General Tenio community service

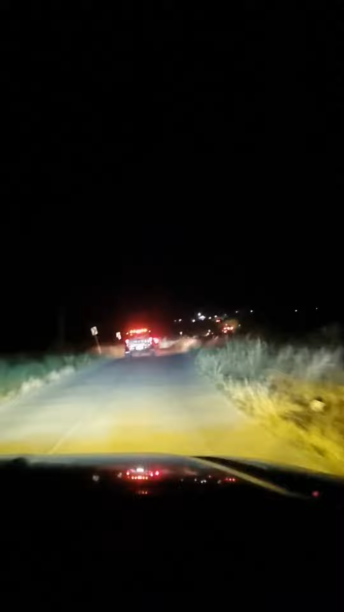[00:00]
Time check, 5 o'clock Ano na to? General Tenio So, General Tenio na kami
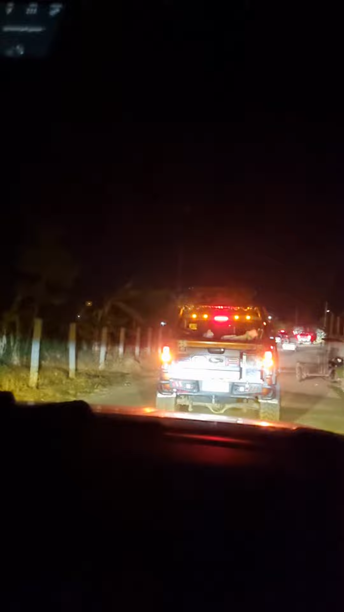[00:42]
So, magpalipas muna tayo ng Ano dyan Ng oras Kampo na nito Kalasag Ay, ganun yan Kalasag River Oops, ano ba yan?